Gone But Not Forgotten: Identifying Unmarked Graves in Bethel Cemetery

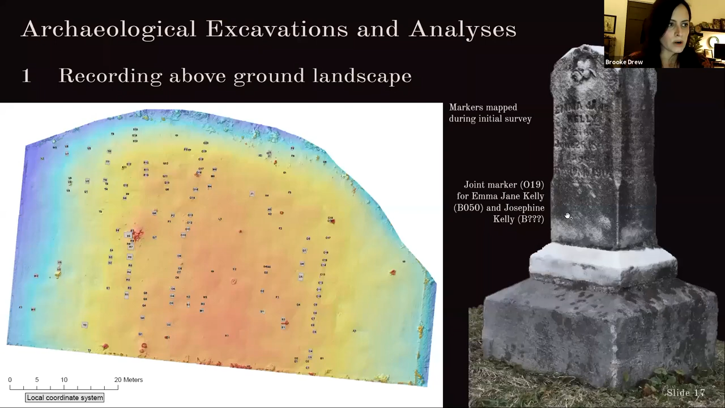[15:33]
a particular program to create 3D models that can then be manipulated and viewed from all sorts of different angles within this particular program. So every grave marker was photogrammetry, and where legible, basic biographical information on each monument was also recorded. A total of 172 full or partial grave markers were mapped.